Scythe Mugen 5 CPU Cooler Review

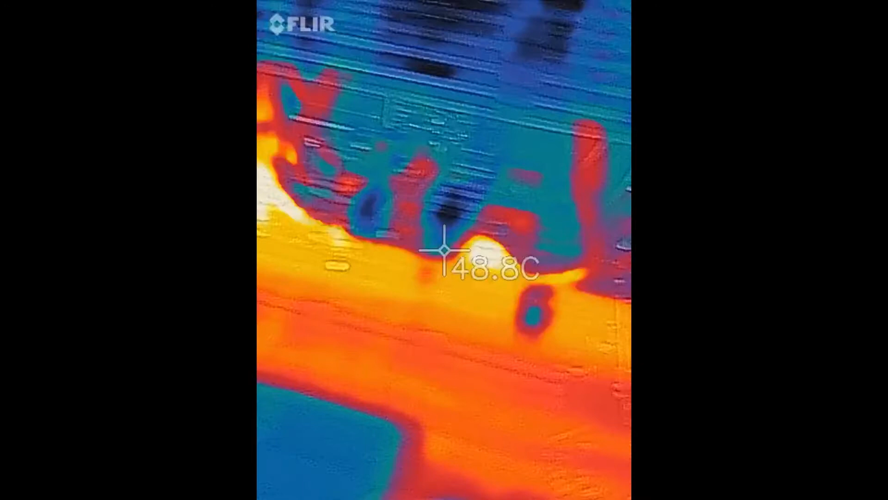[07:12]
On screen: spot 48.8°C
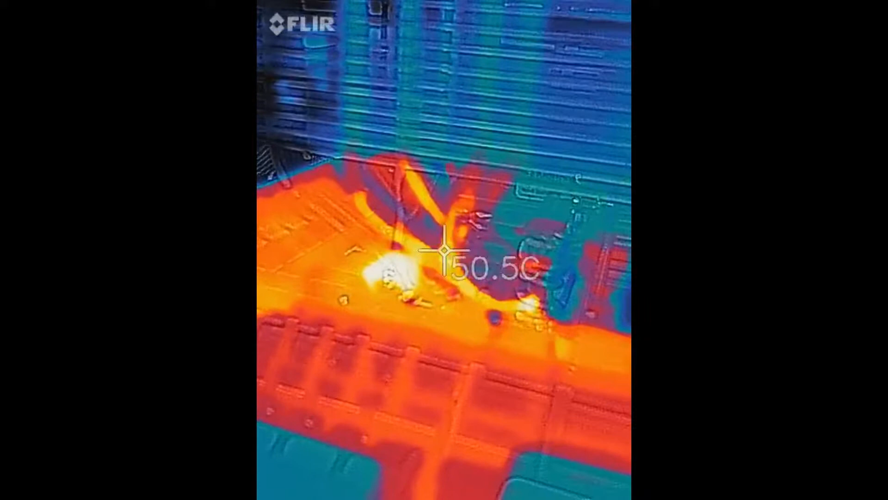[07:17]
But it looks like the, there we go, a little above 50 there on the bottom of that heat pipe.
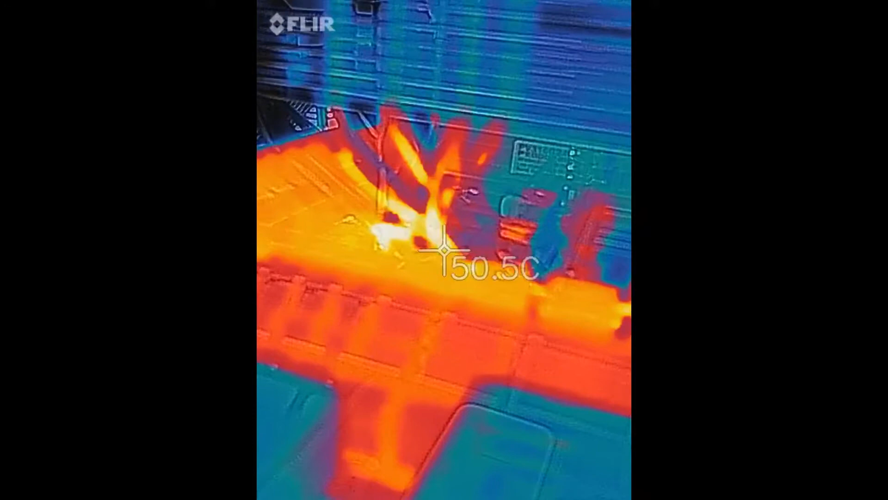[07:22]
But it looks like the fin stack is large enough. It has enough mass.
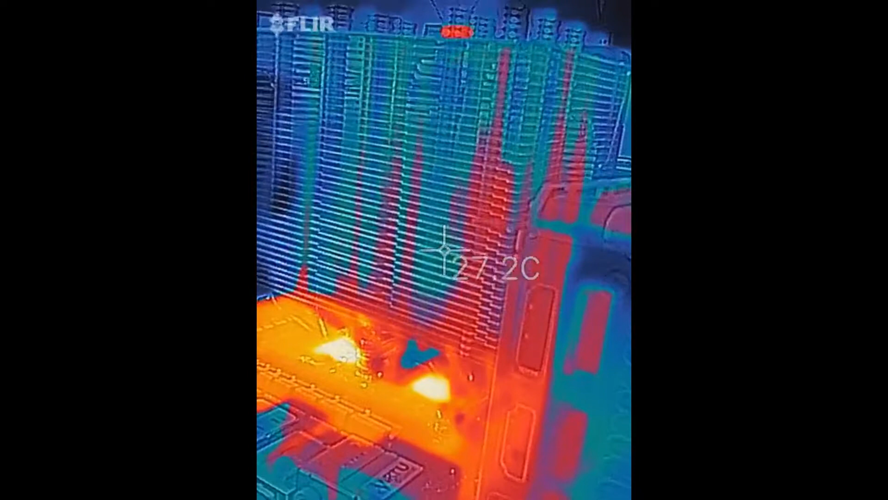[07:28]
We're able to pull the heat away from the CPU. The fan is running about 1200, a little over 1200 RPMs.
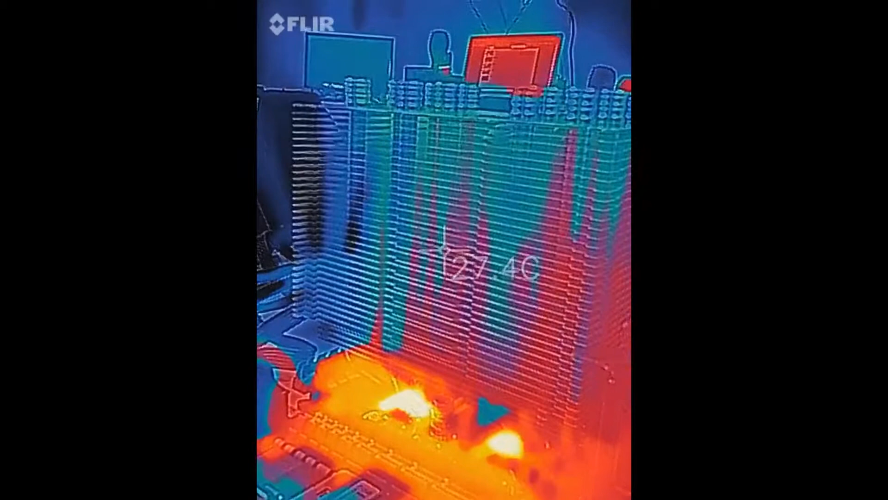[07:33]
It is very quiet. And our CPU temperature is right around 80 degrees, 82.
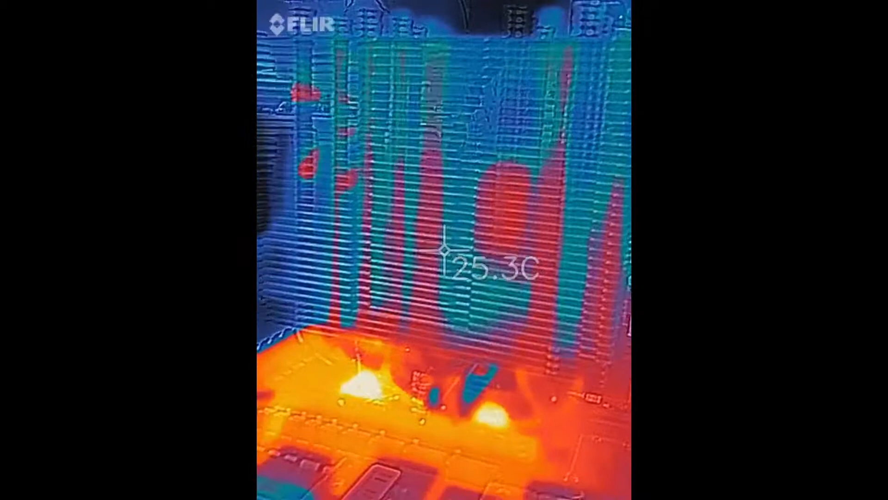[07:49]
On screen: spot 25.3°C
But I don't expect to really see much change.
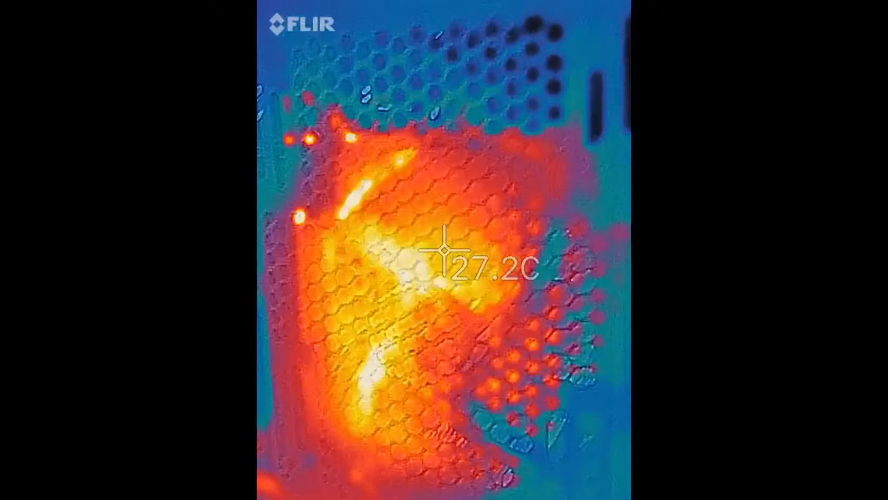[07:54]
On screen: spot 27.2°C
So what I'm noticing here, and this is the rear, the rear of the case, the exhaust fan at the back of the case.
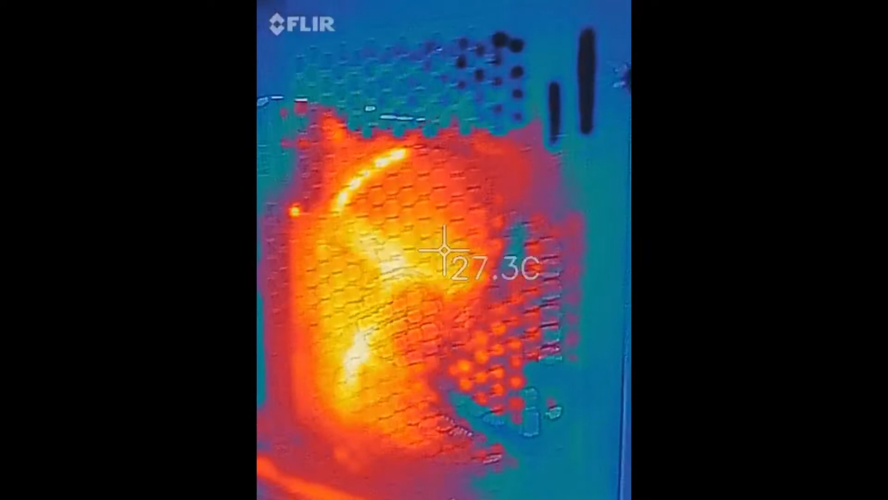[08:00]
On screen: spot 27.3°C
And it's very close to the cooler. Now I can't really show that with the side of the case.
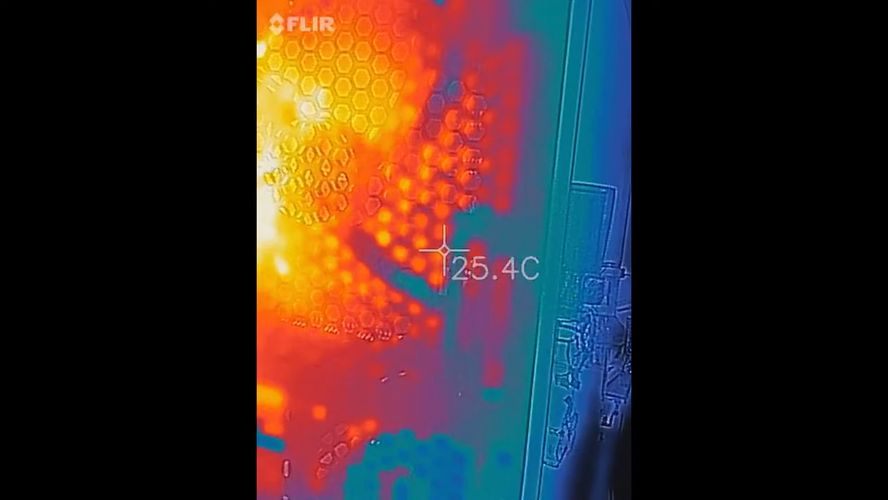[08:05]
On screen: spot 25.4°C
You can't really see through it with this thermal camera. So we'll keep it back here at the back.